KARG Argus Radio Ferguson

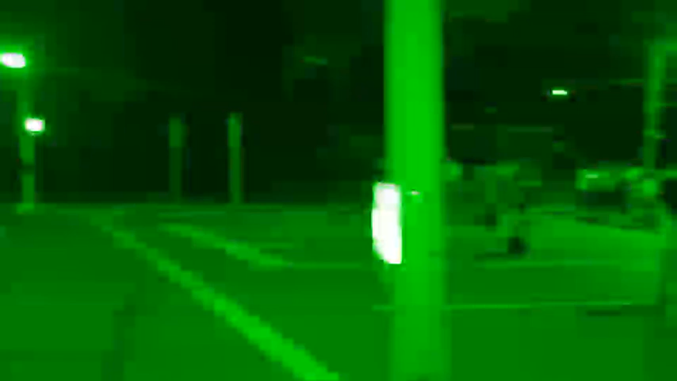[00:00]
precinct continuing to advance. Tensions are definitely rising.
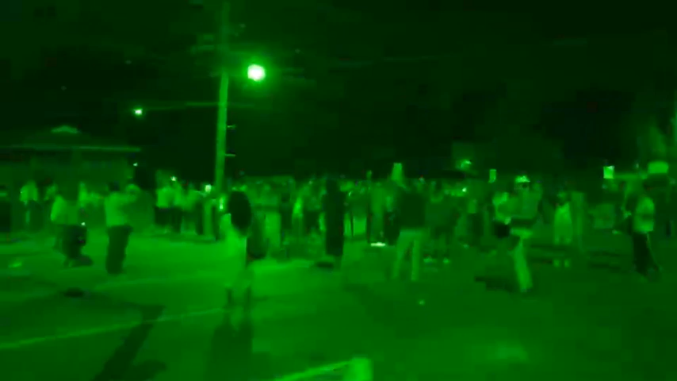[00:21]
Demonstrators are remaining peaceful as the police continue to advance. We encourage everybody to get on social media and share this link so the world can see.
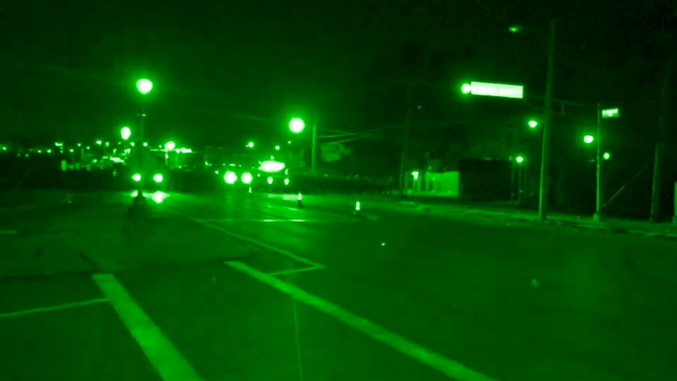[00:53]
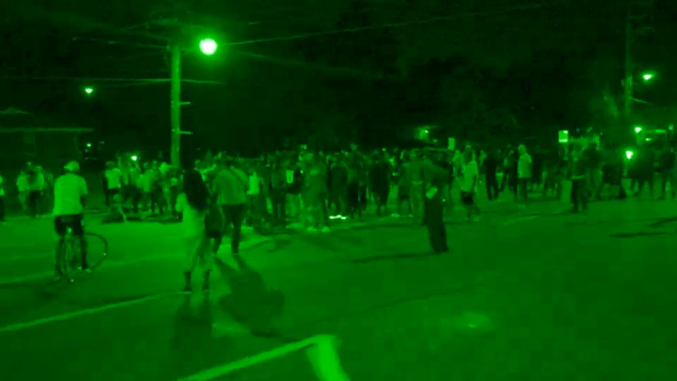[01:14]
Please, please continue to share this link so the world can see live as the police continue to approach the demonstrators.
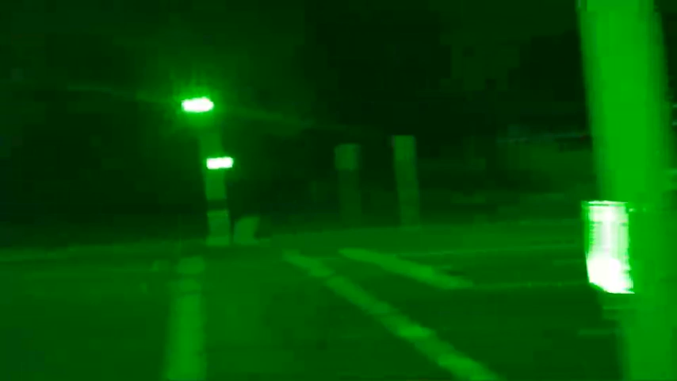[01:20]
The line is holding right now as they continue to get out their gear. I see a lot of ruffling going along behind the lines. I am not sure if they will be, again, firing canisters of tear gas or firing rubber bullets into the crowd, but we are going to stay here as long as we possibly can.
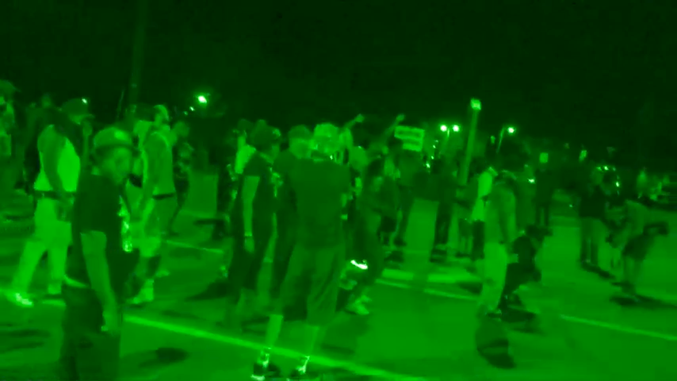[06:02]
When the revolution comes, won't be no police brutality. They are now continuing to advance the line. They have popped fresh rounds of tear gas. Here comes the rubber bullets.
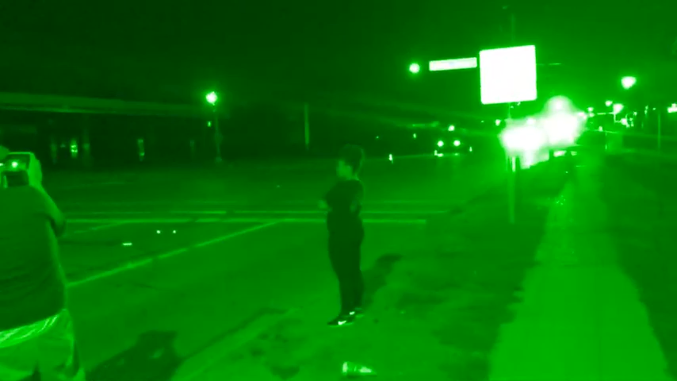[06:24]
Here we go.
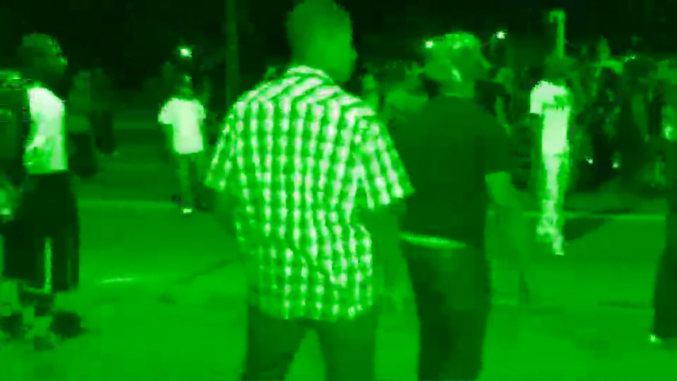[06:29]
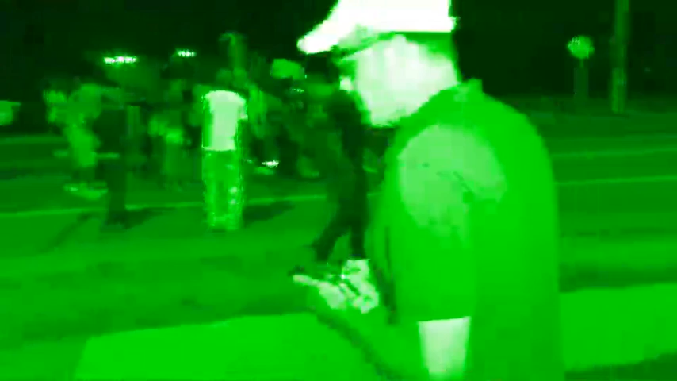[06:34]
We have innocent victims claiming fired upon by the county. The line is sitting down, begging for the protesters not to run.
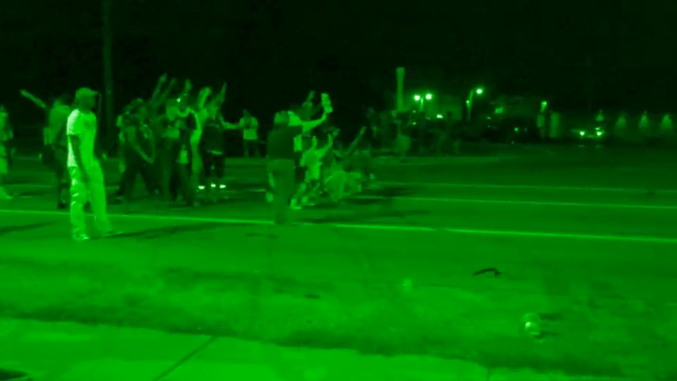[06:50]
The sound that you're hearing is a crowd control tactic. It's ear piercing.
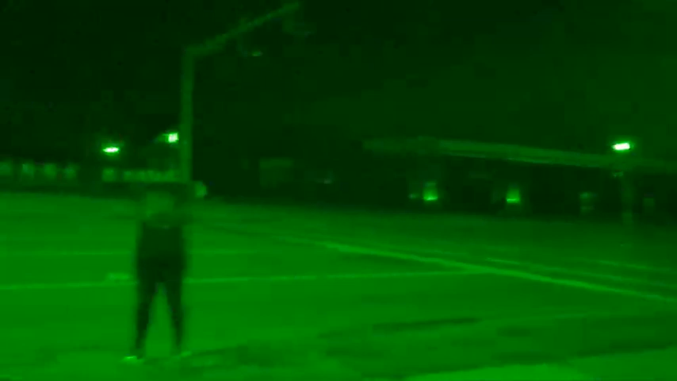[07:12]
It actually hurts your eardrums.
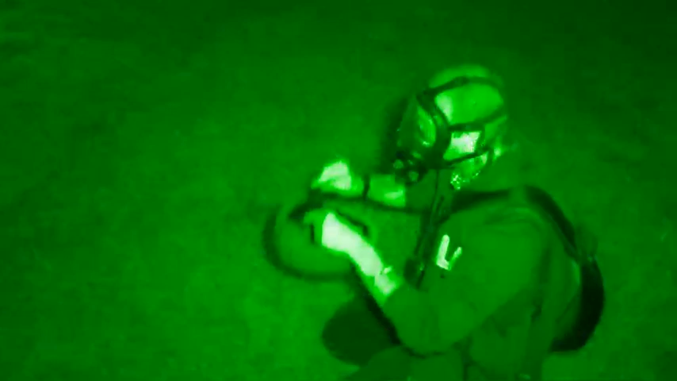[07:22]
To be assaulted by the police department. This gentleman has brought a gas mask. He's ready. My eardrums are literally hurting. The sound is massive. You can see people holding their hands over their ears.
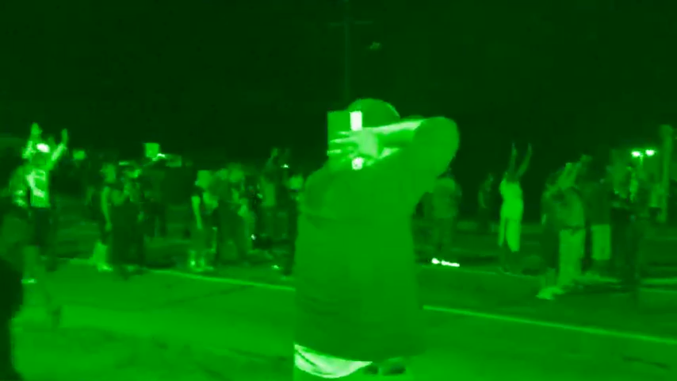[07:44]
They've issued another final warning. Protesters in there.
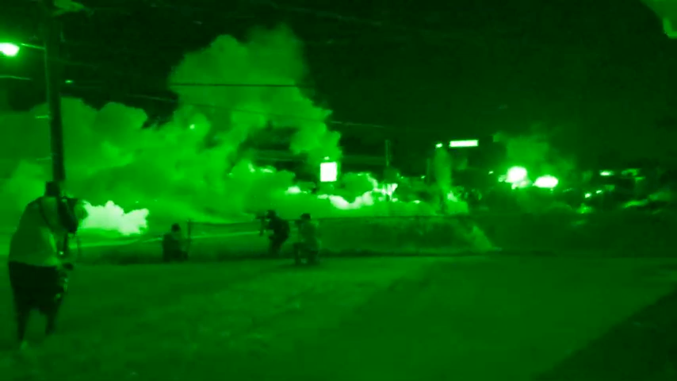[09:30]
The they have now fired onto the crowd for a second time. Violence has erupted in the city of Ferguson. They are firing. They are firing rubber bullets and smoke grenades. The air is thick.
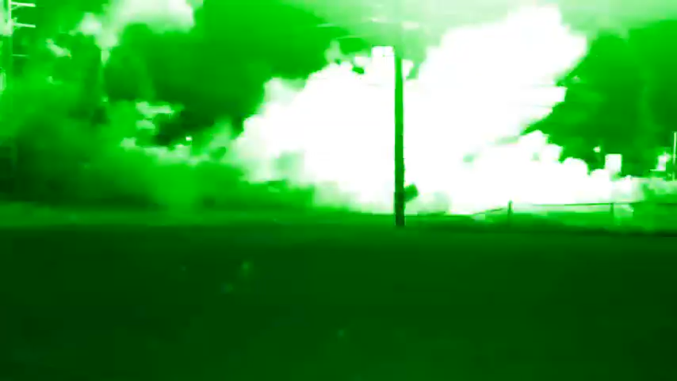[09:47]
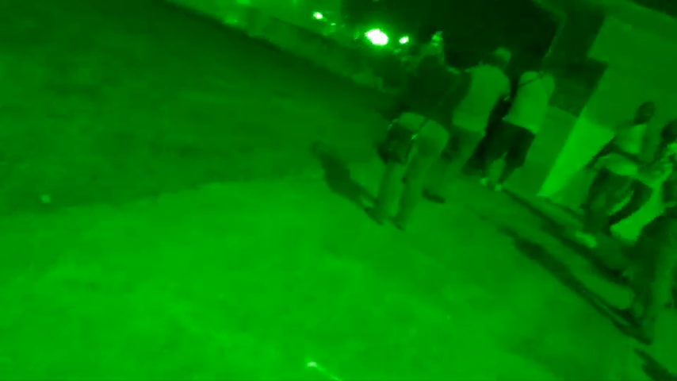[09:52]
Now they are firing them into the neighborhoods, into the back of people's houses.
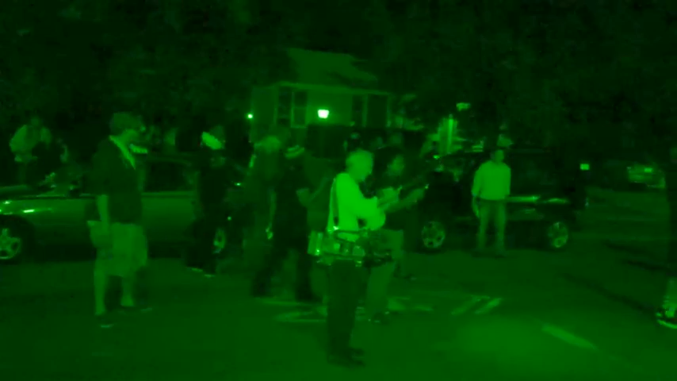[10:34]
This is an example of a completely unprovoked attack on citizens.
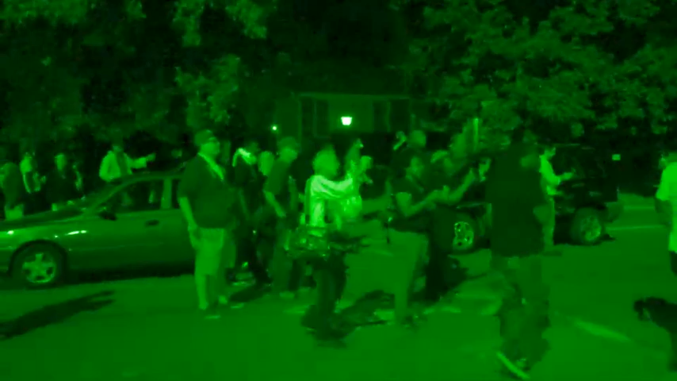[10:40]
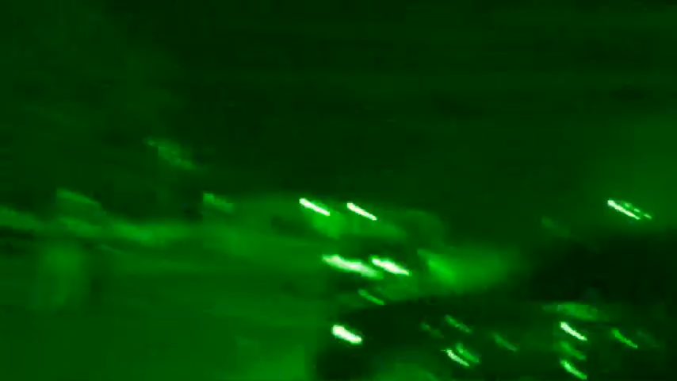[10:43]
There they go again. Now they're fired them into the neighborhoods, right into people's houses. In the fucking neighborhood!
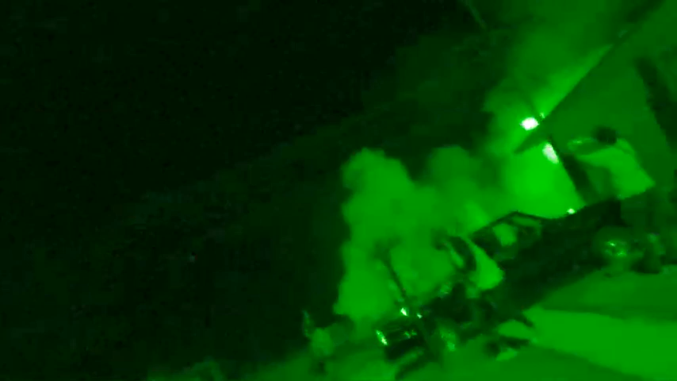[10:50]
In the neighborhood! There are now fires in the yard right next to the houses.
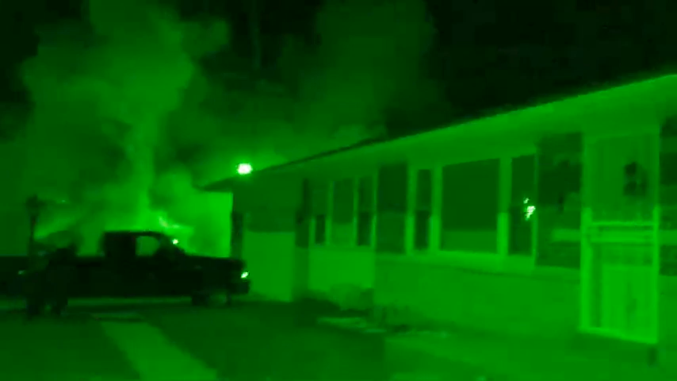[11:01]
The St. Louis County Police Department is firing on the crowd without care for personal property or damage.
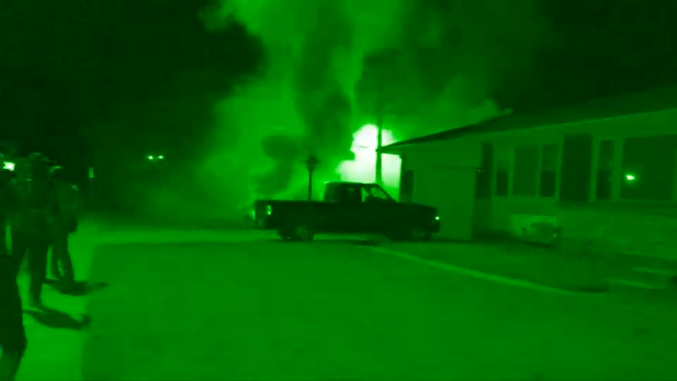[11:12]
There they go, they continue to fire at unarmed citizens who are engaged in a peaceful protest.
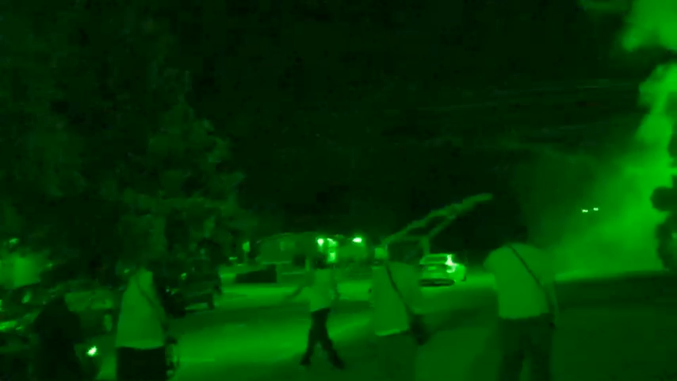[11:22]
This was an unprovoked attack by the St. Louis County Police Department.
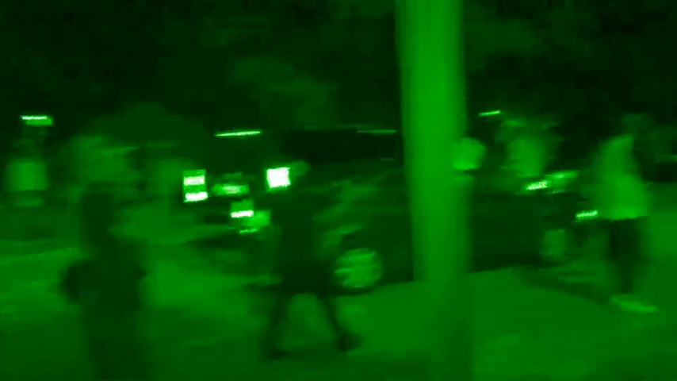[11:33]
Now they are continuing to advance down side streets.